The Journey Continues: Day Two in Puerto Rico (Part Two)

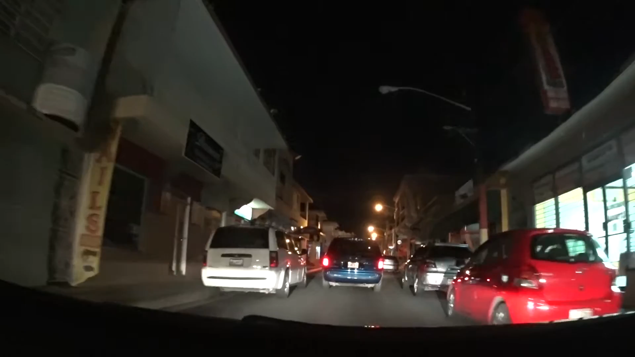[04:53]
And everything is closed. It's crazy. Look Okay, now we're getting to a point where some stuff is open. That's crazy. Let me roll down windows right here.
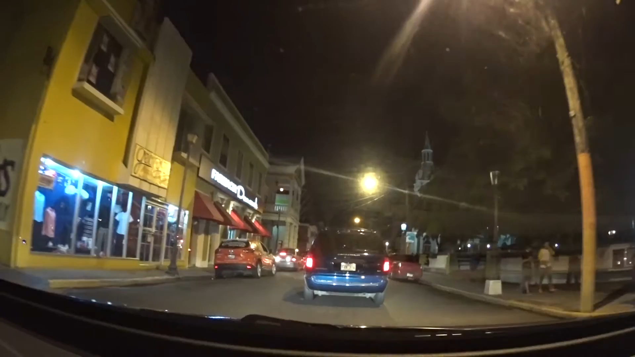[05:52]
It's like a church right here.
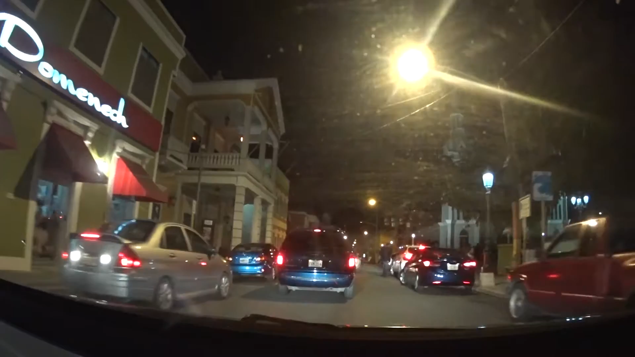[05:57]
It is Sunday, so there are people over there.
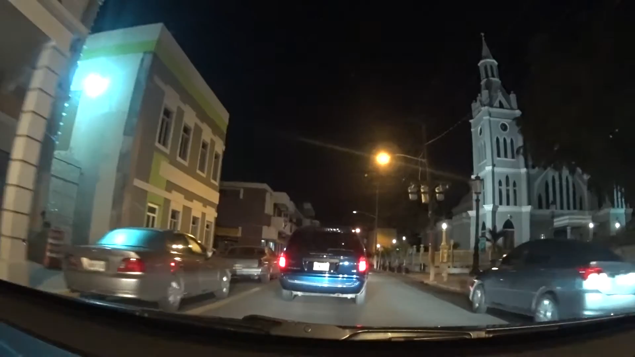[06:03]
Looks like a little square where they're just hanging out. Really, really dark though. Street lights aren't very bright.
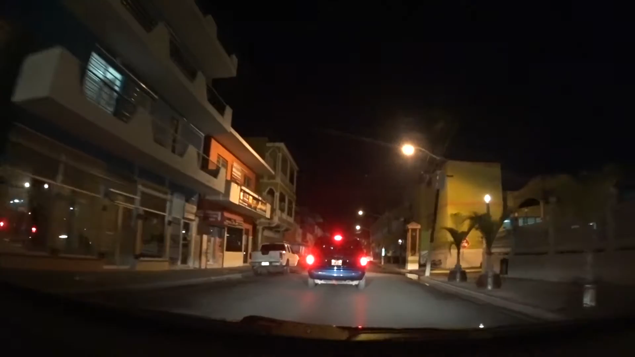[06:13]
There's street lights on the left. Or there are actually street lights on the right you can see are on. And then there's street lights on the left. You can't see, and they're not on. I don't know if they're, I mean, it's nighttime,
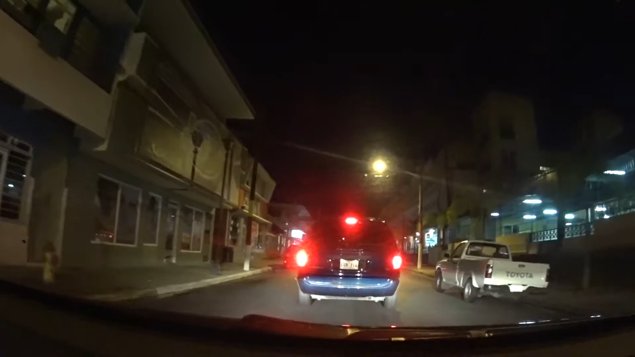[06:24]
so I would imagine they should be on, but for whatever reason, they're not on. Over here, what is this?
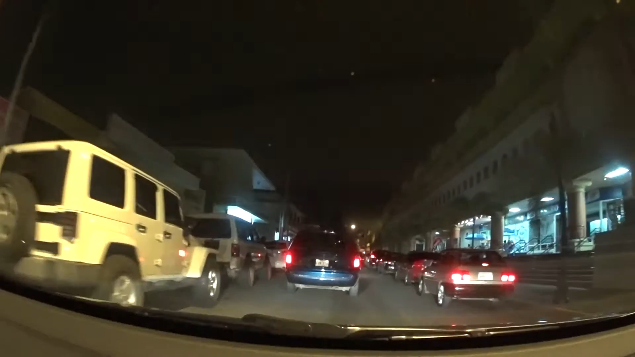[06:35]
It's like a shopping center, ice cream, place to buy glasses. So this is just an old little town. I don't know the exact name of the town, but pretty cool, different. I haven't been to Old San Juan in a long time. I mean, we're talking years and years and years, but this reminds me